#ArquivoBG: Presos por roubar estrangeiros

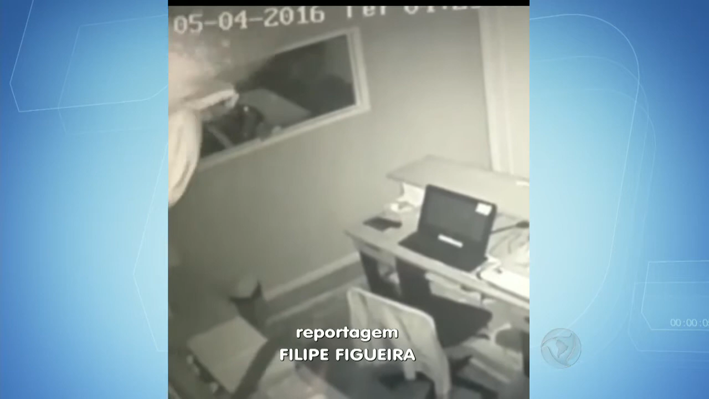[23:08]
Isabel Foi invadido durante a madrugada A ação durou cerca de 10 minutos Preste
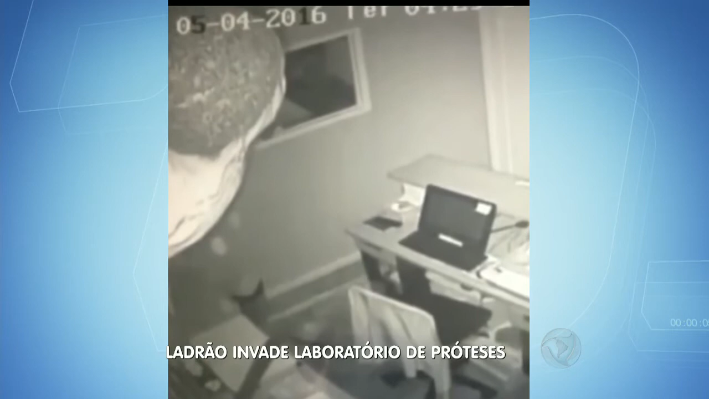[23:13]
atenção no canto alto À esquerda do vídeo O bandido entra na recepção Por uma janela Para observar o ambiente Ele usa uma lanterna O ladrão Que está sem camisa E com o rosto descoberto Logo percebe que está Ao lado de uma das câmeras Do circuito interno de segurança
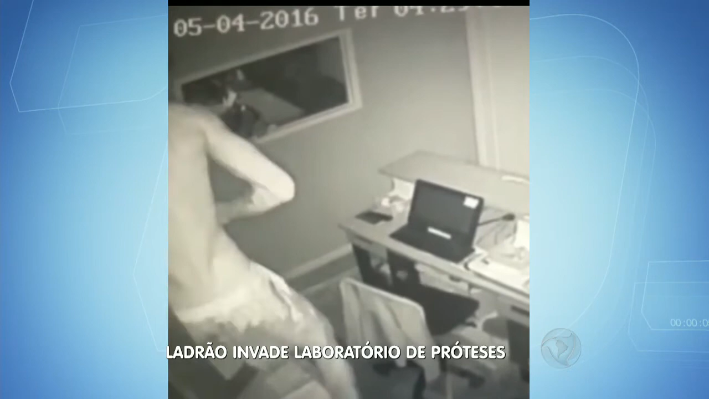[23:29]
Imediatamente O homem muda O posicionamento do aparelho Para não ser mais
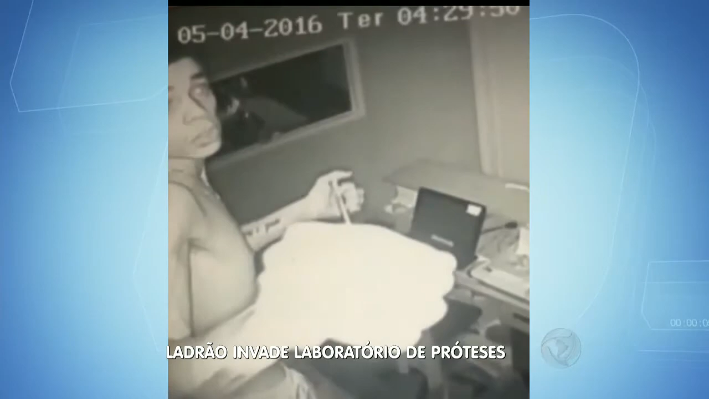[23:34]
filmado
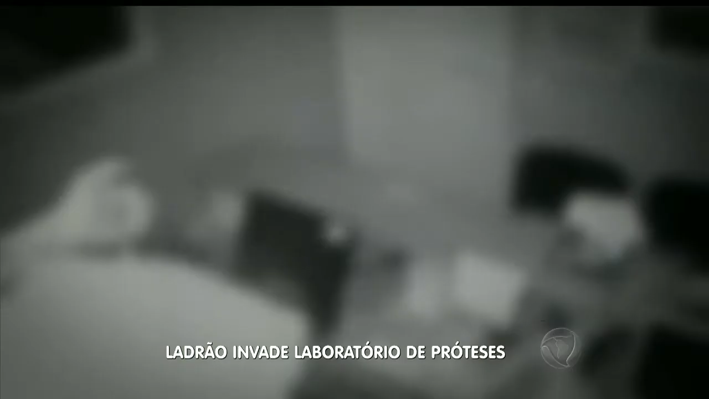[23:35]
Nestas fotos O criminoso aparece Circulando pela recepção E na escadaria
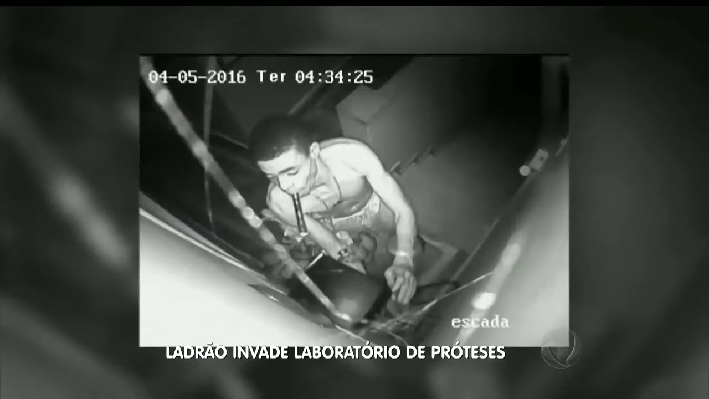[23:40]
De acesso ao laboratório Elas ainda flagram O momento em que o bandido Destruiu toda
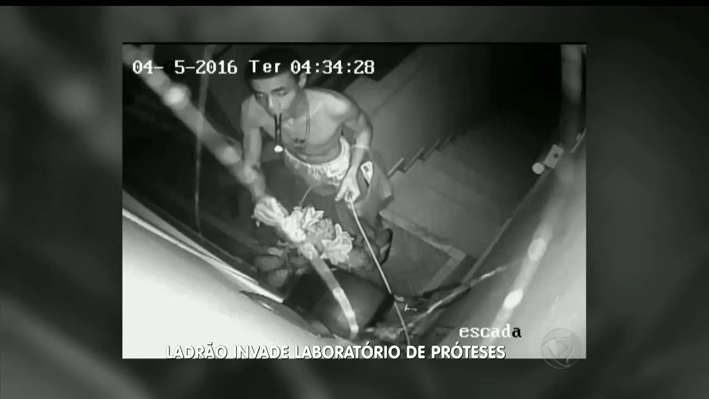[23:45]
a fiação Do sistema de alarmes Além do rosto As imagens também revelam Que ele tem uma tatuagem No antebraço esquerdo De acordo com os proprietários Do estabelecimento Foram roubados computadores E cheques Um prejuízo avaliado Em quase 10 mil reais A suspeita é de que o ladrão Conhecia o local A polícia está investigando o crime Em nove anos O mesmo laboratório Já foi assaltado Outras duas vezes Segundo os comerciantes Roubos e
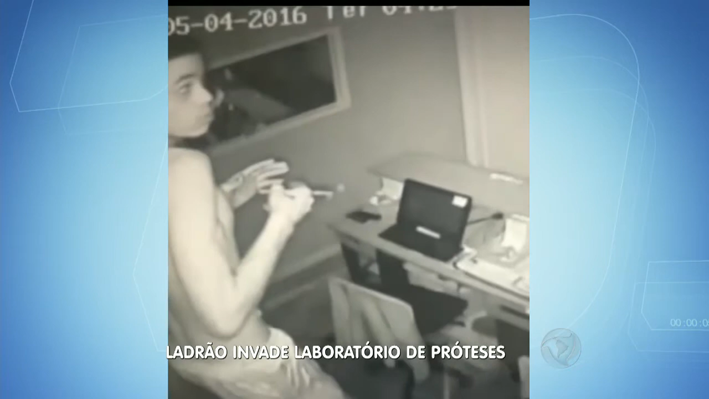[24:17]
arrombamentos Acontecem com frequência Nessa região da cidade O Lombardi tem um recadinho Para ele O que você vai falar Lombardi?
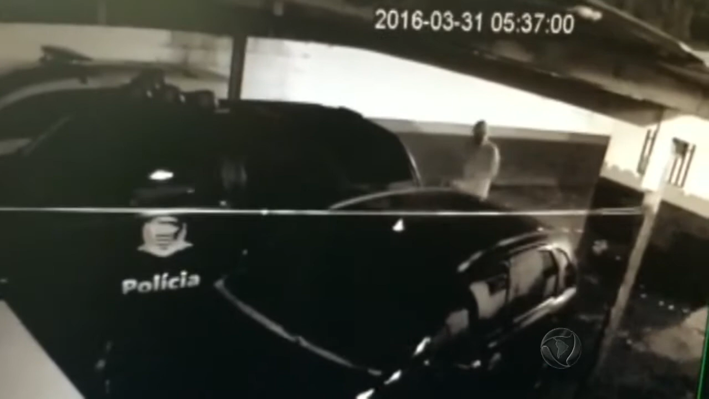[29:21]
nas viaturas Ó Ele vem E joga combustível Olha que flagrante Ó Só que depois
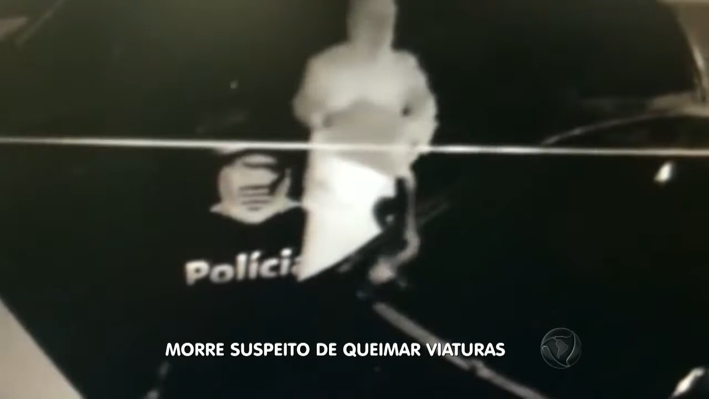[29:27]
Aconteceu um tiroteio O suspeito Foi localizado Numa travessa Da Avenida Brasil Em Carapicuíba
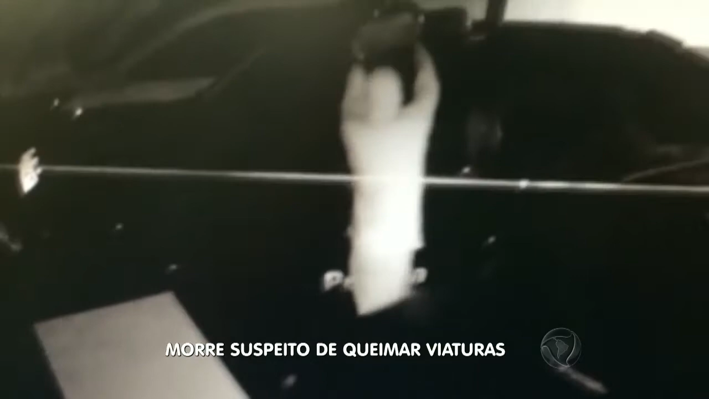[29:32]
Na grande São Paulo Os policiais Chegaram até lá Depois das investigações O rapaz Que morreu Tinha 17 anos E oito passagens Por tráfico de drogas Estava sendo procurado
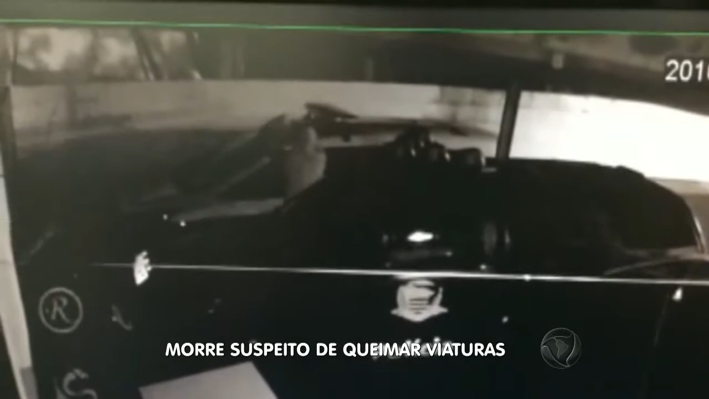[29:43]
Desde março Quando atiou fogo Em três viaturas Da delegacia De Carapicuíba Olha o momento Que ele coloca fogo Nas viaturas ali Lombardi Ó Pois a delegacia Estava fechada Ainda bem né Porque senão Alguém poderia